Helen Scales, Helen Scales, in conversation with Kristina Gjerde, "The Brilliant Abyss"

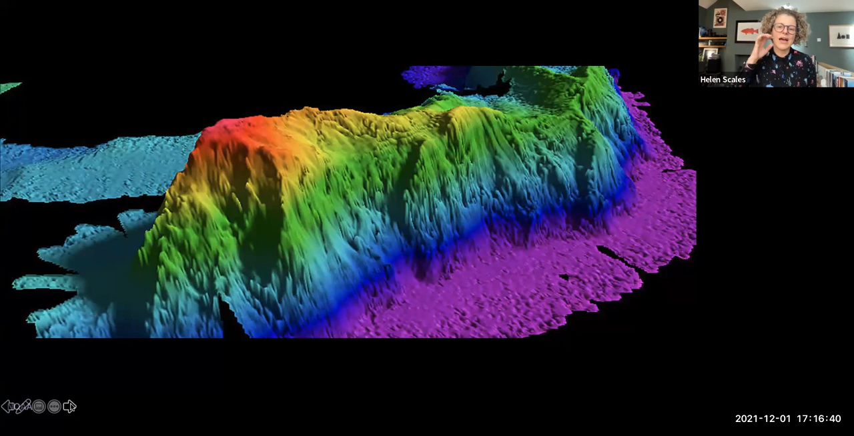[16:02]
So this is a map using that's been had sonar basically used to map the topography of this sea, this seamount. And that's a really great way of finding them. And they're really important habitat for all sorts of different types of species. But in particular, a lot of them are covered in corals.